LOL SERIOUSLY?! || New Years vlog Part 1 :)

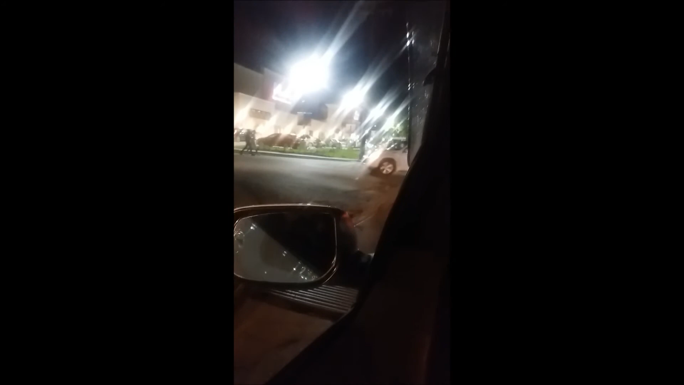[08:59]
If we could only get there, because as you can see, there's no traffic in front.